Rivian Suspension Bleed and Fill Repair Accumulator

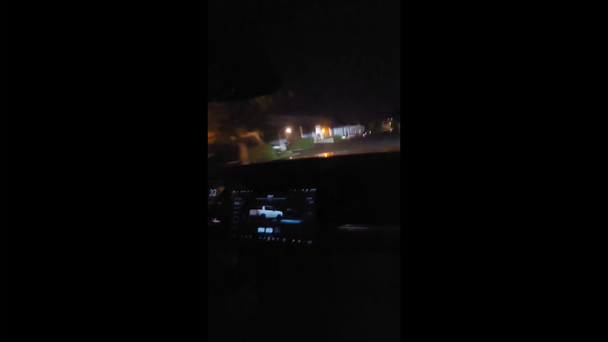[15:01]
dang it just eats the road dude dang and it the shocks work really well like it just ran over a major bump right there and didn't even feel it
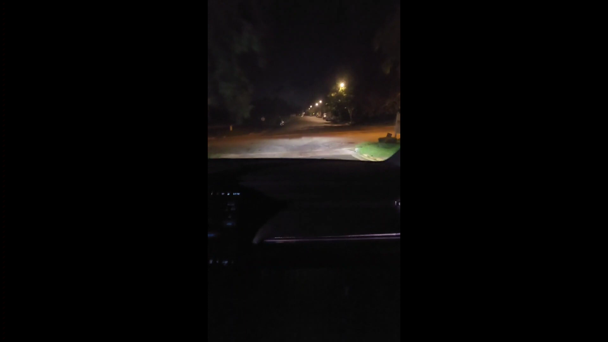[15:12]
holy shit dude it's oh damn it is insanely fast it is fast